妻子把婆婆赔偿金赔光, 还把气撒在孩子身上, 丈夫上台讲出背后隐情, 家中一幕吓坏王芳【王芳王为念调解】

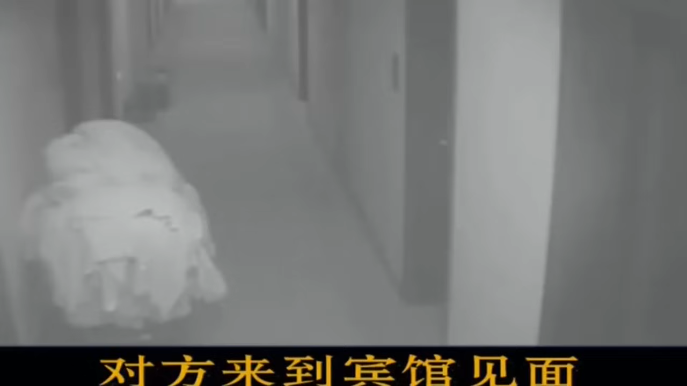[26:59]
出来的一些录像这是他刚来的时候然后我就在这边这个房间里
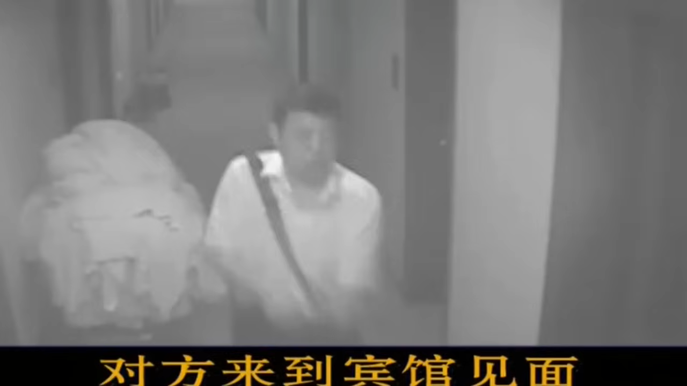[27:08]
你见过他的身份证吗没有所以那就不能叫马某了某某是这样自称然后这是进来找我的时候这是第一段对我们来看下一段这是最后他让司机都已经办完了把我把那两盒虫草还有iPhone两部iPhone手机拿走的时候就签好东西了不是他已经签了很多回来把核东给我把银行单据给我给我之后呢他就让司机先把东西拿走了